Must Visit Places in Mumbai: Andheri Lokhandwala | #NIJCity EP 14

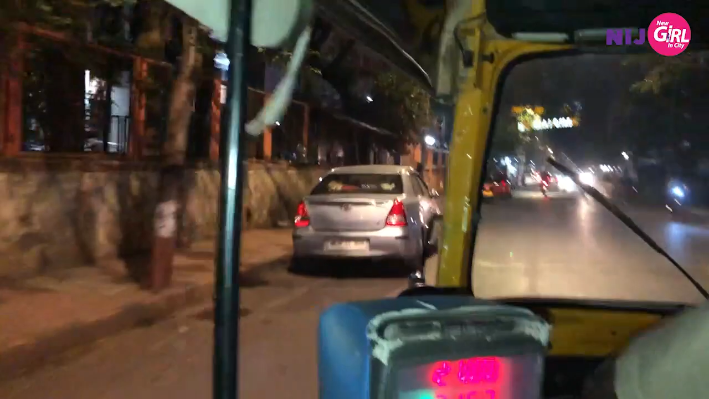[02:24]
That is the school by Skaun, where they teach everything from the Vedas and about Sanatan Dharam and a typical school life too.
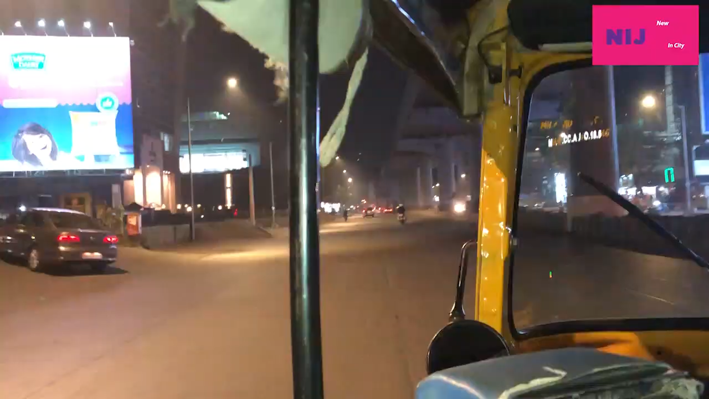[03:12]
This empty, quiet main road is actually a very busy road,